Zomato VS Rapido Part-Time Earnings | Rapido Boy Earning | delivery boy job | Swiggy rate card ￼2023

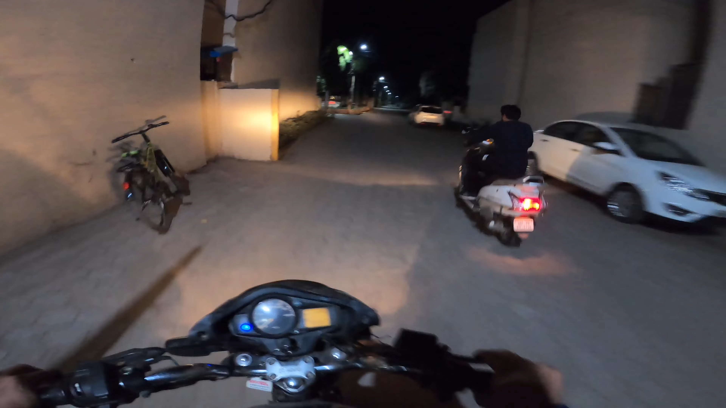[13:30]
इधर नहीं भैया, सीधे है, शायद जो सामने वाली कॉलोनी दिख रही उधर ही है,